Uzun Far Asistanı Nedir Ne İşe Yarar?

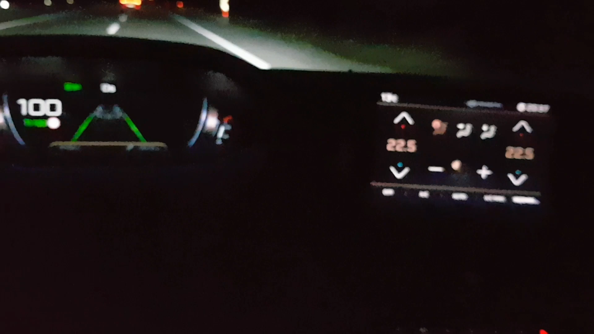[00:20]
Evet arkadaşlar videolarda sıkça bahsettiğim Peugeot 3008'deki uzun kısa far asistan asistanından bahsedeceğiz. Şu an uzunları yakmıştı. Karşıdan gelen araçları belli bir mesafeden sonra gördükten sonra otomatik olarak farları kısaya çekiyor. O şekilde sürüşe devam ediyor. Uzun kısa far asistanının çalışabilmesi için birkaç durumun bir arada olması lazım.
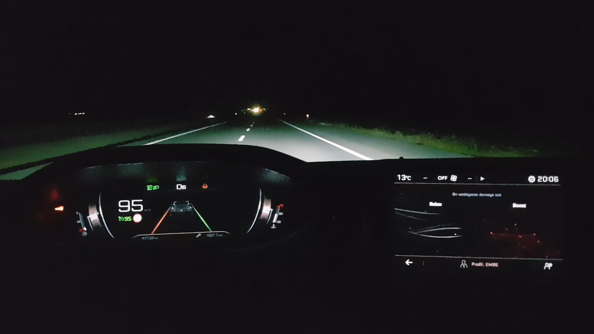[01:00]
varsa uzun kısa far olayını devre dışı bırakıyor. Yani en uzaktaki artık ufuk çizgisindeki siyahlığı ölçüyordur muhtemelen. Eğer orada bir aydınlık görürse uzun kısa far hiçbir durumda çalışmayacaktır. Şimdi bu diğer durumları da sayalım. Diğer durumlardan biri sol şeritten yani karşı taraftan böyle gidişli gelişli yollarda hiçbir beyaz ışık ya da işte sarı ışığın yani ön farın gelmemesi gerekiyor arkadaşlar.
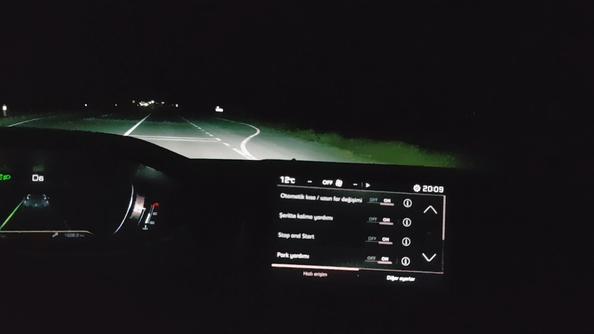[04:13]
Ancak ben seviyorum. Gece kullanması oldukça güzel. Herkese de tavsiye ederim. Eğer böyle bir aracınız varsa hemen şuradan araç ayarlarına gelip bu özellik varsa sizde otomatik uzun kısa far değişimi
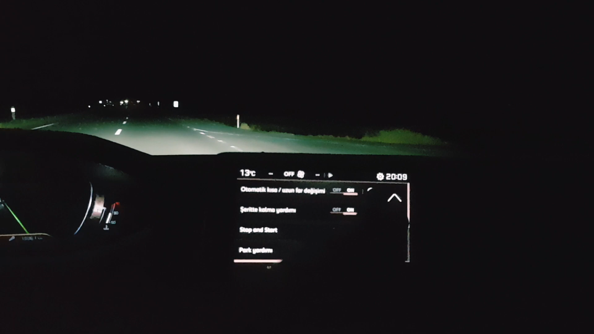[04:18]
kısmını 10 olarak yani açık olarak belirleyebilirsiniz arkadaşlar. Bunu yaptığınız takdirde farlar oto moddayken otomatik olarak uzun kısa farları açıp kapatacaktır aracınız. Tabi durumları test ederek. Yani 3 koşul var demiştik. Önünüzde araba olmayacak. Karşınızdan bir araba gelmeyecek. Ve ortam yeterince loş olacak. Yani ileride hiçbir sokak aydınlatmasının olmaması gerekecek. Bu koşullar birlikte gerçekleştiğinde uzun fara otomatik olarak araç açıyor.